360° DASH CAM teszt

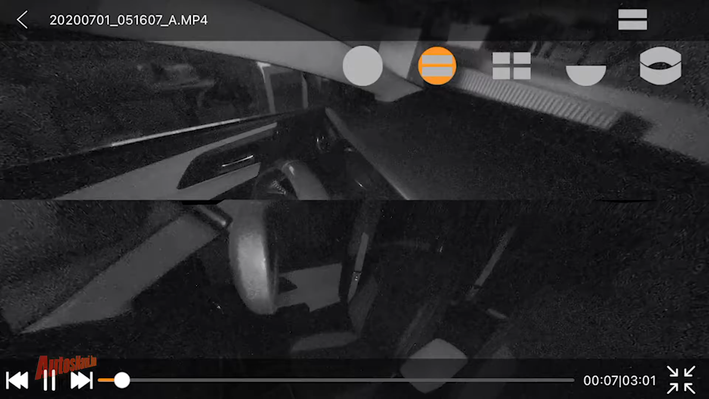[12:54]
Tehát van parkoló üzemmódunk, van ilyen vészhelyzeti üzemmódunk, amikor ugye a beépített giroszkópnak köszönhetően egy behatás éri az autónkat, és ugye arra kapcsol be. De gyakorlatilag egy éjszaka alatt mondjuk egy ilyen 64 GB-os kártyát így simán megtölt, tehát erre mindenképpen figyelnünk kell,